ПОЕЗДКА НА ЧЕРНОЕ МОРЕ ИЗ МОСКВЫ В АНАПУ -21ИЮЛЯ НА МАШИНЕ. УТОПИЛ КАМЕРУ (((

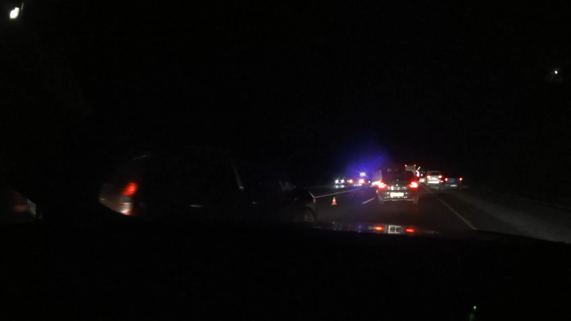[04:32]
Вот еще одна авария со встречки, походу. Уснул, наверное. Стоим. Ух ты, все рассыпал. А нет, он, видишь, врезался в легковушку. В лоб.
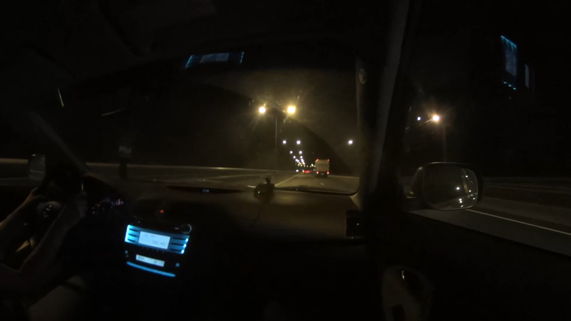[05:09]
Вот и наступила ночь, благодаря всем пробкам, авариям. К Ростову мы подобрались только в 11 часов. До Ростова осталось 17 километров, до Краснодара 292. Вот к чему приводит аварийная ситуация на дорогах. Было несколько аварий.